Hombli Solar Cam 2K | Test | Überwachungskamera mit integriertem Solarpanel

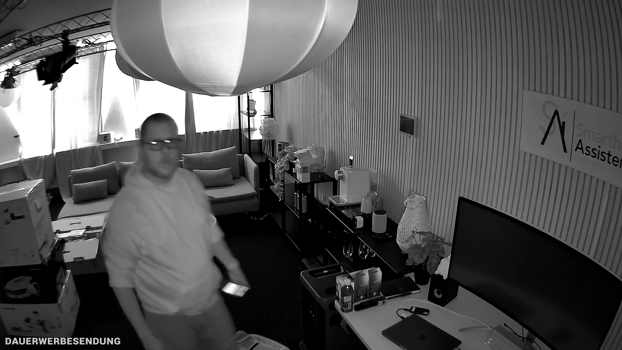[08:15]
Gibt es Kameras mit einer höheren Auflösung, wo das Ganze ein bisschen klarer ist? Jo, definitiv. Aber ich sag mal, um das zu machen, was die Kamera machen soll, halt eben Personen erkennen und dass man auf der Aufnahme später auch was erkennt, das langt allemal.